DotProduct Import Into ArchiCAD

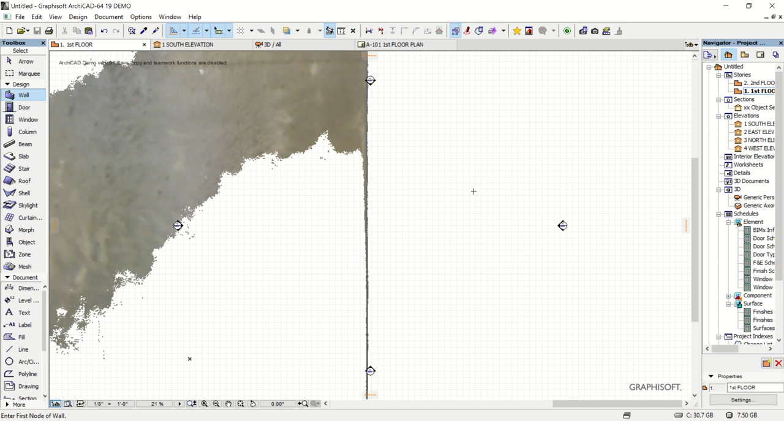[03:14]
I'm going to zoom out a little bit here so we can see our outline from above and then I'm going to click on the tab here to switch to 3D view
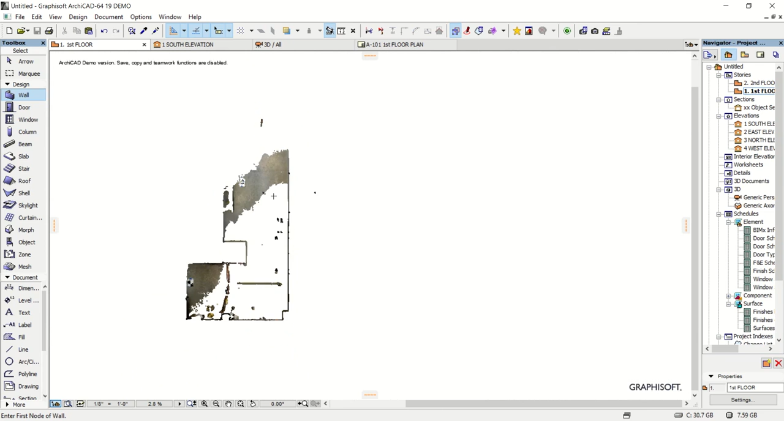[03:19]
which will give me a 3D angle of the project that I'm slowly zooming out on here.
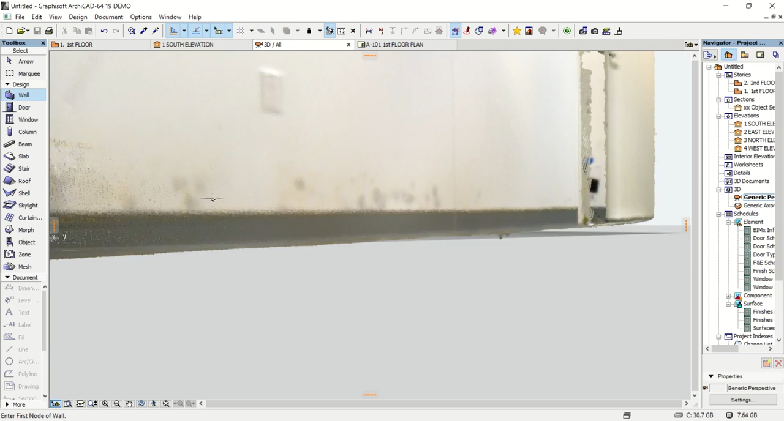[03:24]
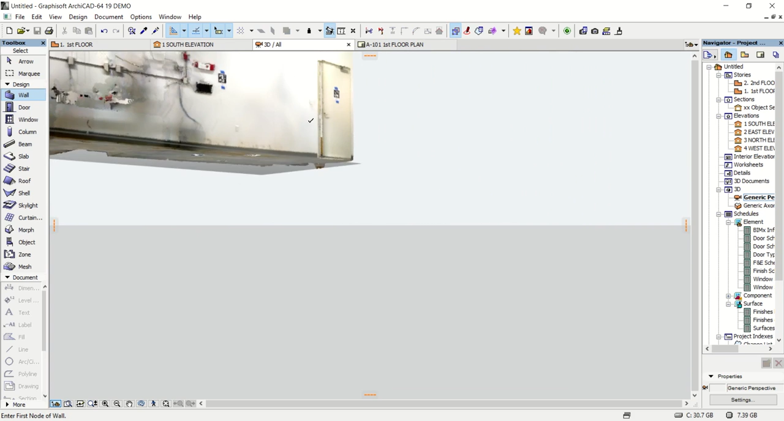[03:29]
Next I want to be able to move this 3D point cloud around and rotate it like I'm typically used to in other point cloud programs. So I'm going to go to view and then scroll down to orbit.
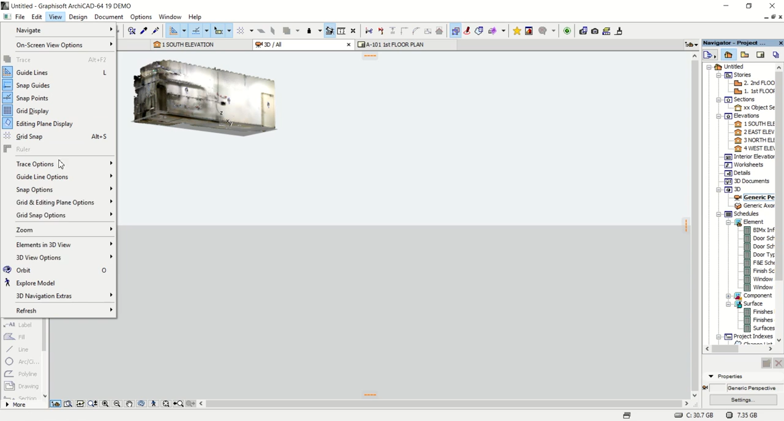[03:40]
So there's some other 3D view options but what I'm going to click on here is just the simple orbit button.
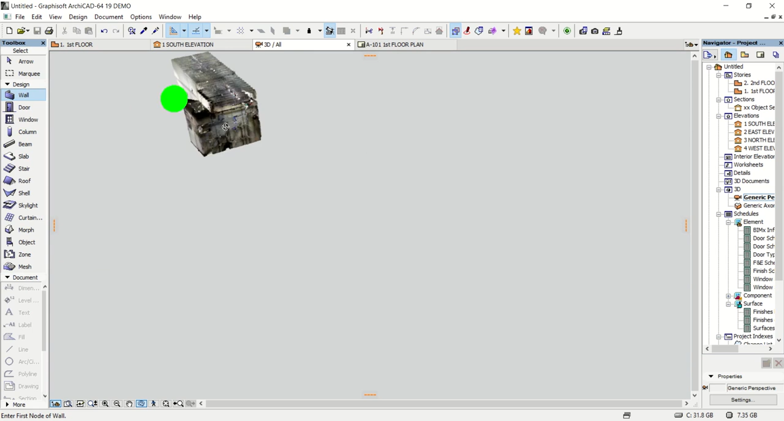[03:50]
And now I can you know spin my model around zoom in and out and drag it to the center of my screen. So next I want to make sure that everything is scaled properly with this PTS file.
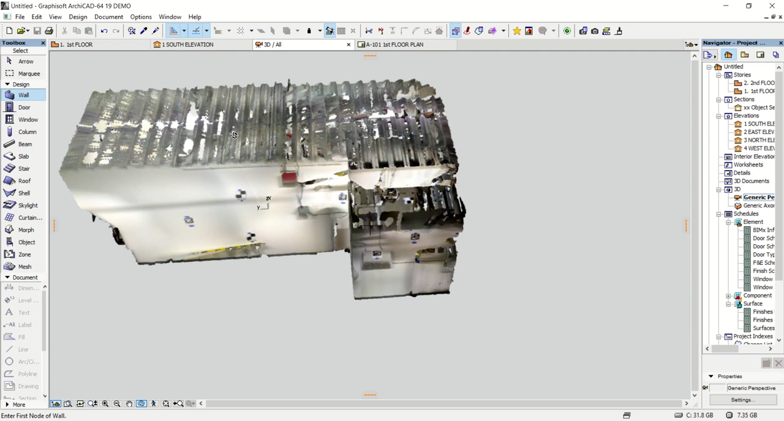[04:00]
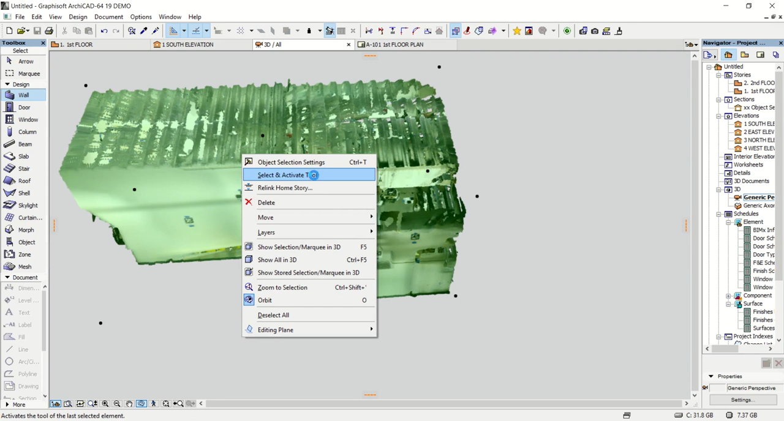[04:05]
So I right click and hit object selection settings right on my point cloud directly.